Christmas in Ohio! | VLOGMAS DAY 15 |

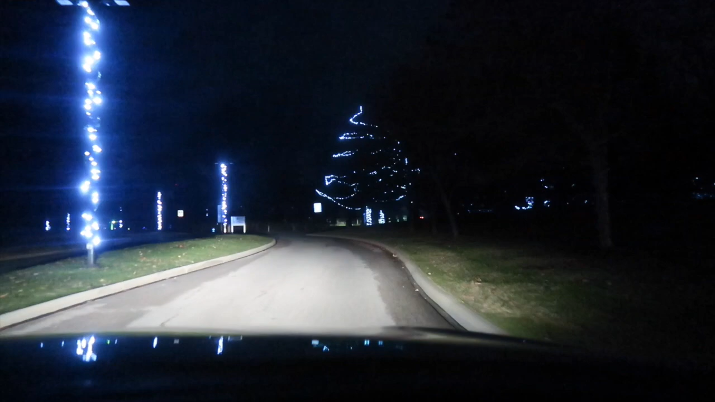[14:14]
Whoa, do you see all the lights? Whoa, do you see them?
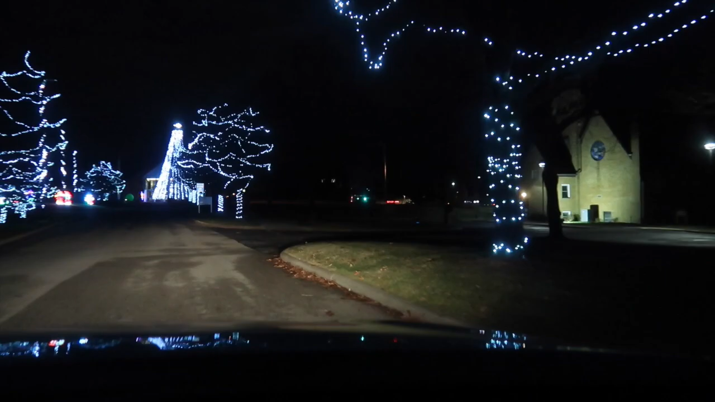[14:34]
You see all the pretty Christmas lights? They're like something. Yeah, they're lights. And they're like animals or something. Oh, Mommy. Mm-hmm. Wait, there's little ones. Yeah? I have to kill like the weather right now.